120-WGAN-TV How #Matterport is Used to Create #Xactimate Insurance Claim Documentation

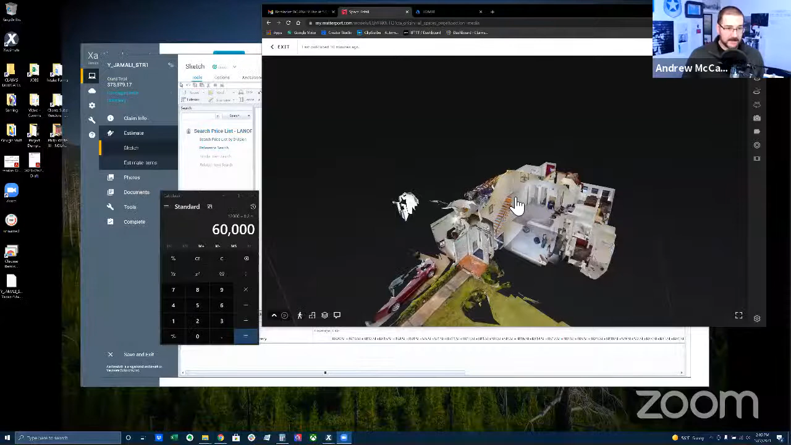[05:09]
all right so that's the matterport you guys know what that looks like but this is
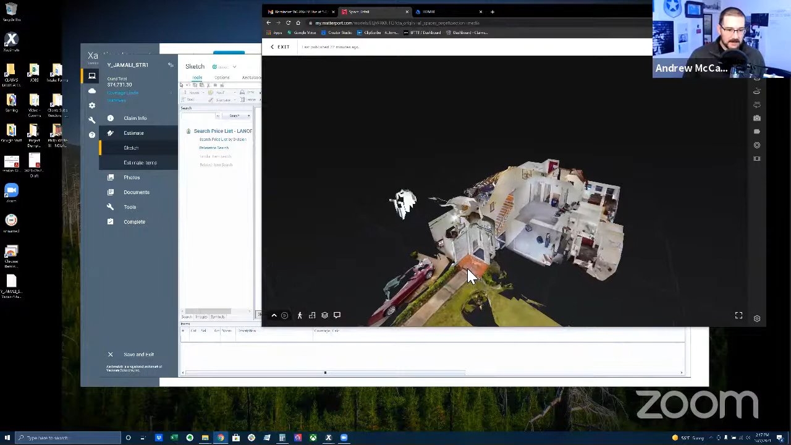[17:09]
um but as we got into this thing here's the scan we took when we got there um it was not as
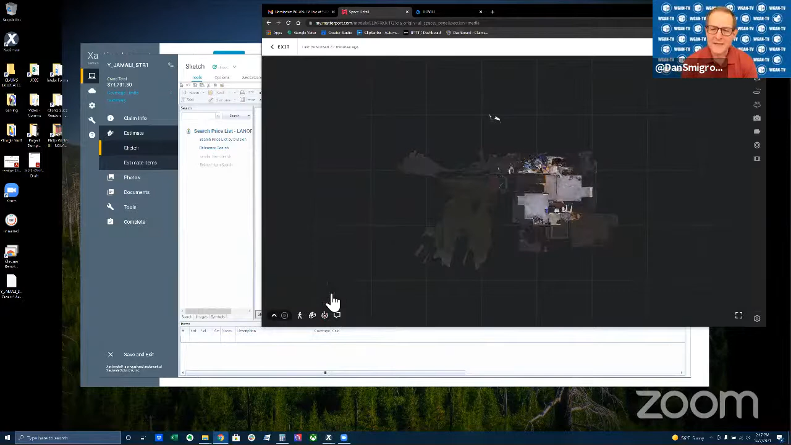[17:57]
uh and did you take some uh some laser measurements as well just so you would be able to get a proper scale on this uh
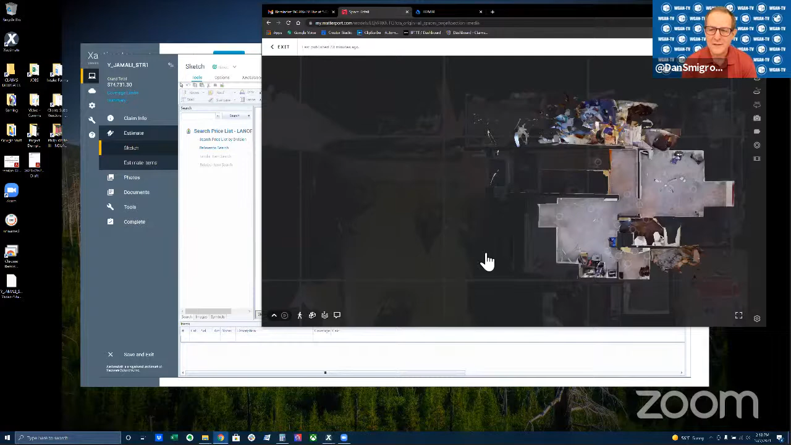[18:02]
no no i don't i don't do that so uh because frankly we're not we're playing horseshoes and hand grenades here we're not we're not doing brain surgery so um you know getting that level of verifiable accuracy is just not important to what i do okay yeah we're not it's just i believe the software i i have i have faith i have faith in
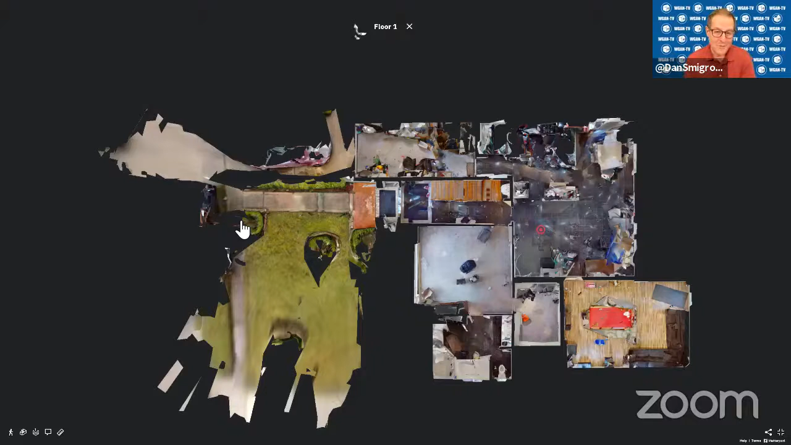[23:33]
to work off of the matterport floor plan view or to have your uh colleague that's creating the exactimate work off of this floor plan versus a matterport that's what they do yeah so i'm gonna let me show you i'm not i got to get to edit we got to edit here all right let's make this bigger uh
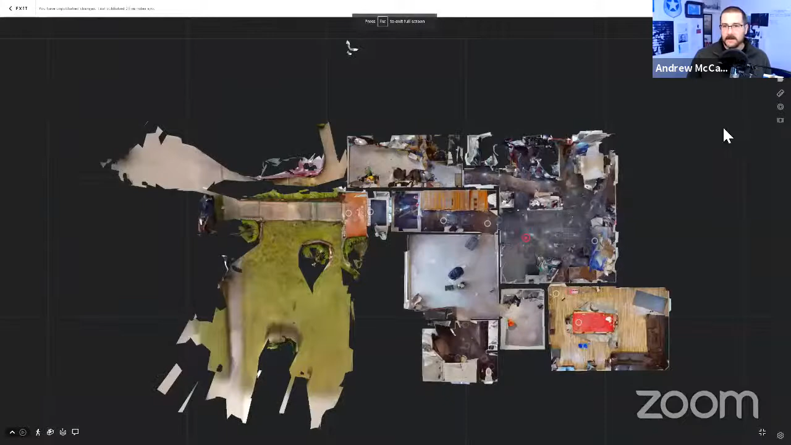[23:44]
and i move move this camera over here so the first thing i do i need to set my scale so i set 20 foot scale i don't care where this line is as long as it's 20 foot and it's relatively straight come
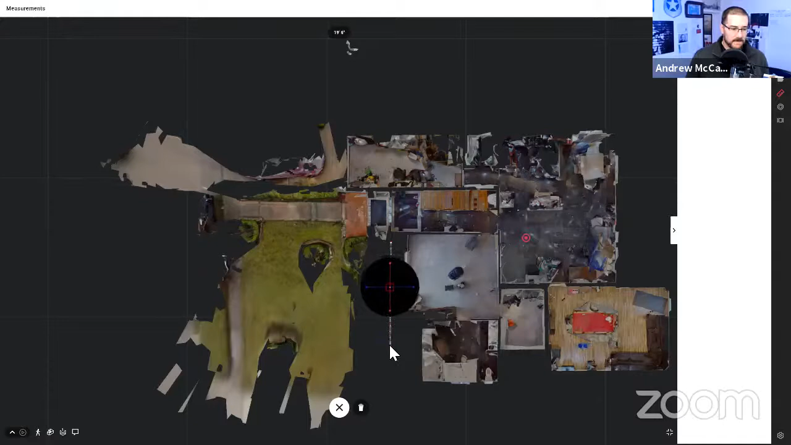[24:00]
on come on oh let me zoom in
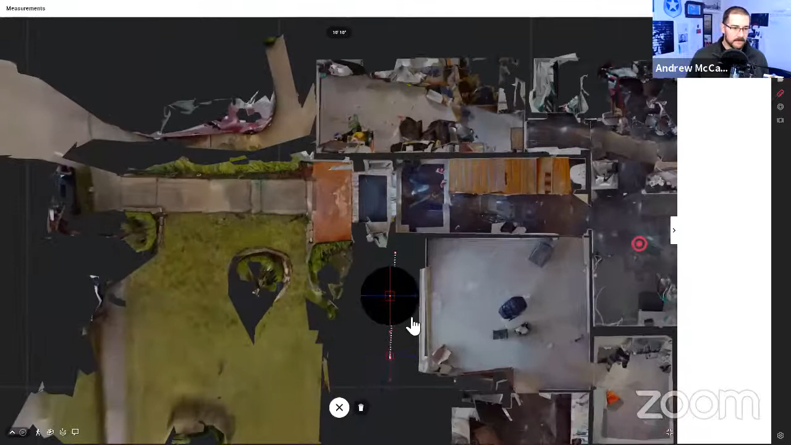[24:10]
well i i because there's no data there where you're where you're dropping your point i would be surprised if your program lets you do that it knows how long it knows how long typically it's looking for data in order to grab so if you went over to the right where there was actually scan data where you see images then you probably shouldn't have any trouble dropping it oh you were able to drop it that's interesting okay let me get it centered uh
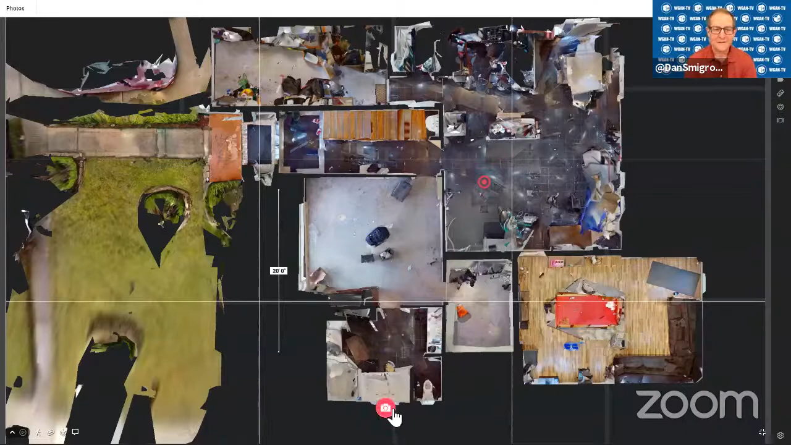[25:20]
i did mess it up a little bit come on come on get straight this is the hardest part got it straight enough okay taking my picture boom view my picture
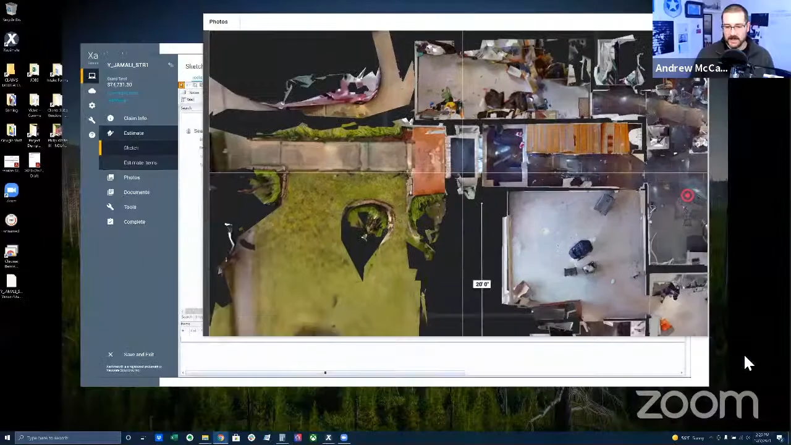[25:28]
i probably have to do it outside of okay there it is outside of full screen view download it i'm going to go ahead and download it
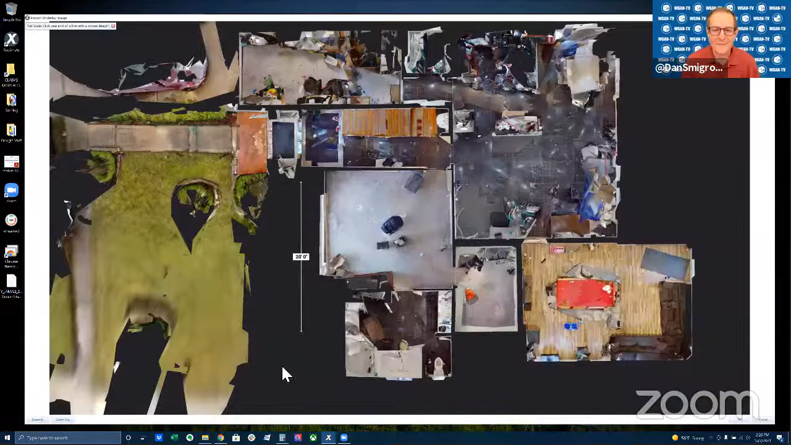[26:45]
and there's our export we just did and the first thing exactimate asked you to do is set the scale so right there
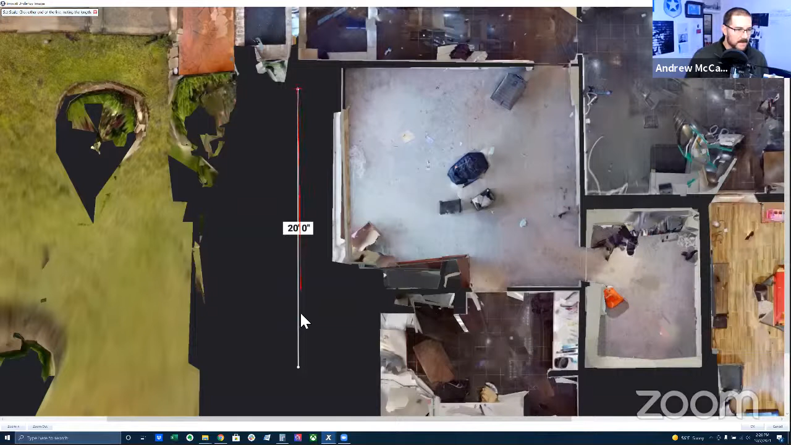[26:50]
and there ish that is a 20-foot line okay and now in exactimate i have
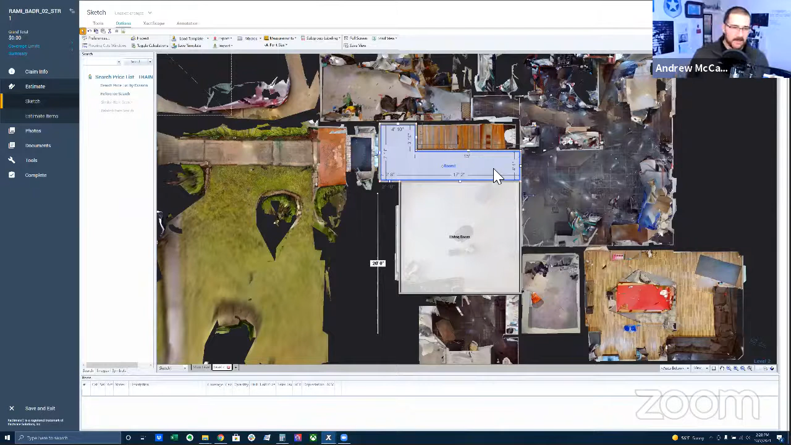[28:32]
so i can get this done for about half of what matterport true plan costs and i can use the the spherical cameras and not the pro 2. the spherical cameras just allow you to scan a property so much faster um it's it's just not as cumbersome here we go we got our entry
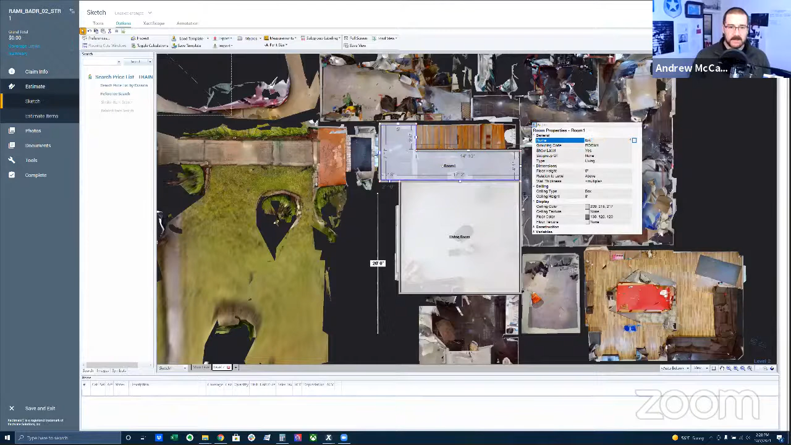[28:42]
entry for your that ceiling height is probably